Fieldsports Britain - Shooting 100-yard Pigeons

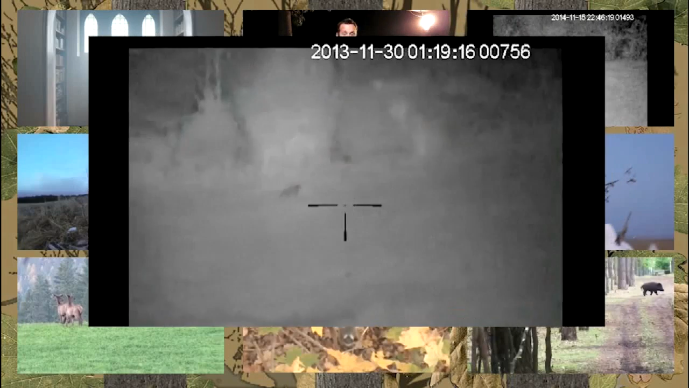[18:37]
260 rips is foxing on a golf course using FoxPro and 223 with Pulsar N750 night vision.